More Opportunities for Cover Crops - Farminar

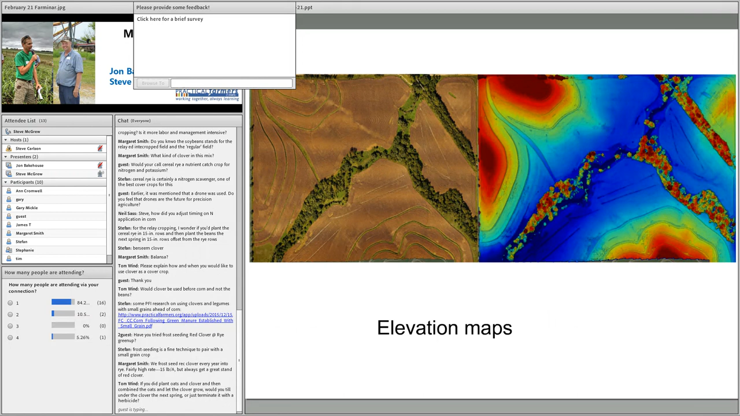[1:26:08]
and i can do elevation maps so these are the same fields again